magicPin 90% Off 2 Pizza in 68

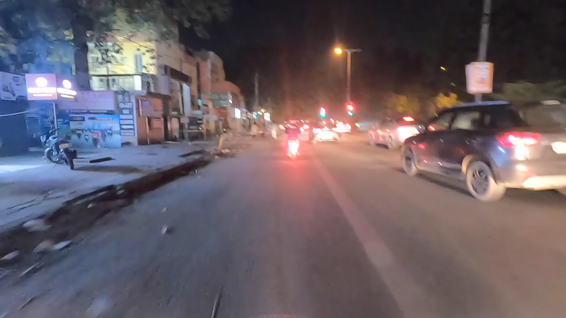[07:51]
जहाँ रास्ता मिलता है उधर ही चल देते हैं।
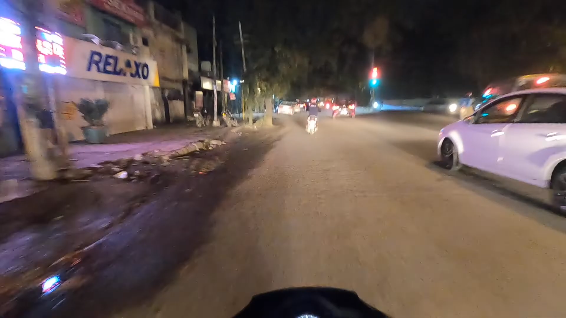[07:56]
मैंने तो बात करने के चक्कर में ट्रैफिक लाइट ही नहीं देखा, अभी तो मेरा कट जाता चलान।